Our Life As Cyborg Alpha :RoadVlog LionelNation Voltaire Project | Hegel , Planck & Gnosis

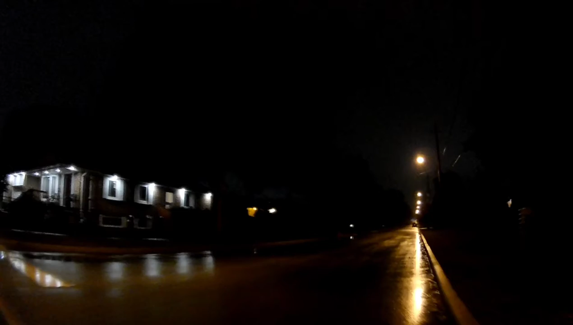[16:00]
being gingerly with the throttle, the accelerator, simply because of the amount of rain that's out. Although it's not as bad as I thought it was going to be, but still, anyways. With a wet road, you need to be cautious. Anyways, we are off. We will continue our discussion
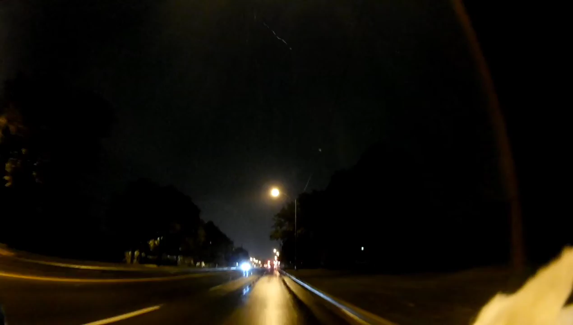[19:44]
Hopefully that will be sufficient, but I am going to get wet. Even though I've got a hoodie on to somewhat protect me, the hoodie at some point in time is going to get wet and the protection is going to end. I'm not going as fast as I could be going, but then again, the road is a little slippery, so just like in the car, you when it's raining out and slippery out, you go slower. This is the same thing.